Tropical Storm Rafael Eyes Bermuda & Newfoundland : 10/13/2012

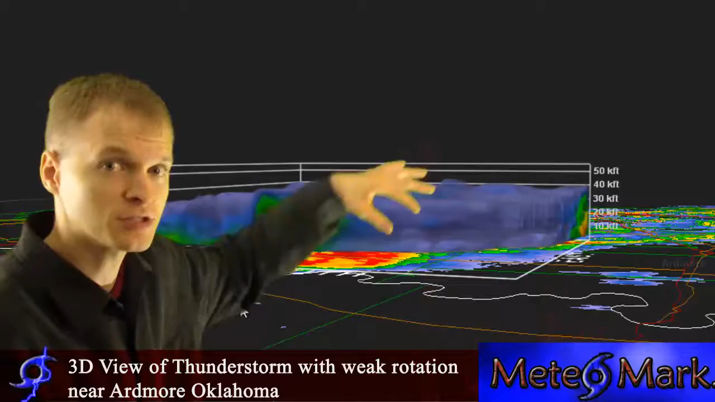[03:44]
Usually, sometimes, it's more severe storms. We see up to 40,000 feet. But you can see the blue cone here. This is a sign of rotation.